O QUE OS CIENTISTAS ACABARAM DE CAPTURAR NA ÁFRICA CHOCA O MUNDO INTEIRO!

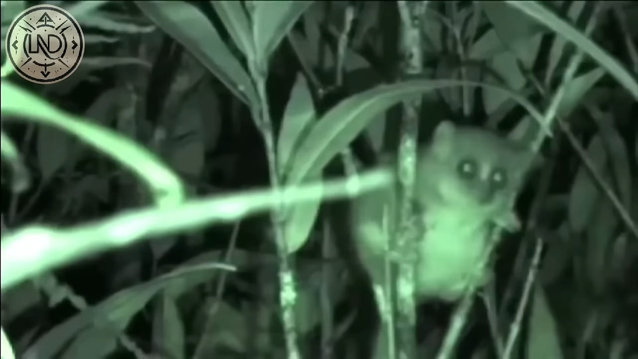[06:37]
Tem aproximadamente o tamanho de um rato grande, com um comprimento de cabeça e corpo de cerca de 7,6 centímetros, e um comprimento de cauda de cerca de 10 centímetros.